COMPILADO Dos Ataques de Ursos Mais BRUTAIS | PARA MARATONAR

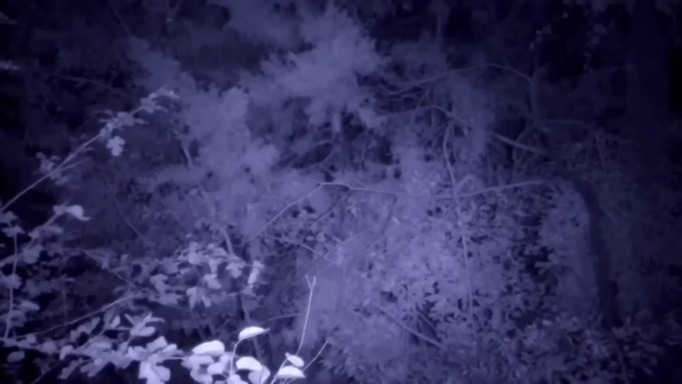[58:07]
acompanhado de quatro guardas armados incluindo o guarda florestal para investigar o que tinha ocorrido ao sair
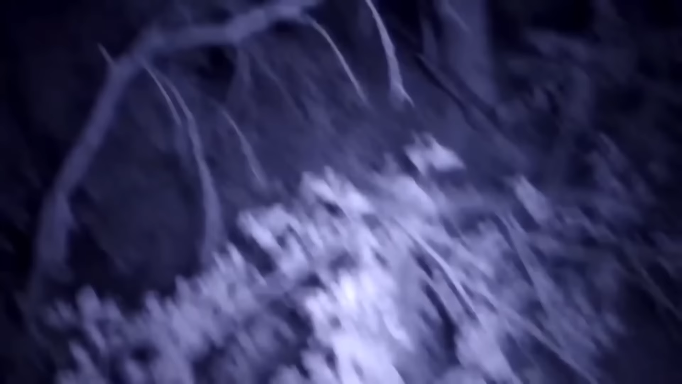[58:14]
para ajudar a localizá-los e alertar qualquer urso próximo sobre sua presença a visibilidade era ruim com uma grande quantidade de arbustos e grama alta o acampamento estava localizado no